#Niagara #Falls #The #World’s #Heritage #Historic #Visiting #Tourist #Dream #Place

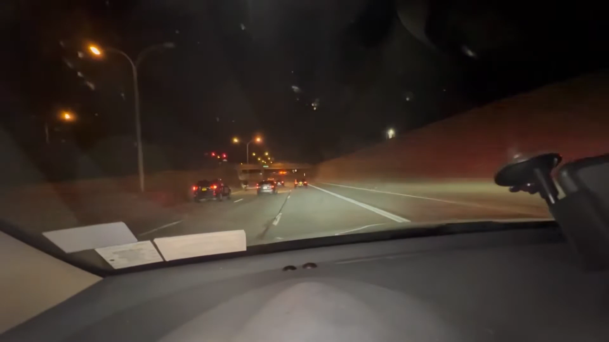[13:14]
Where are we going? Oh, too many cars. Oh my gosh. Wow, dangerous people. Yeah. It is dangerous.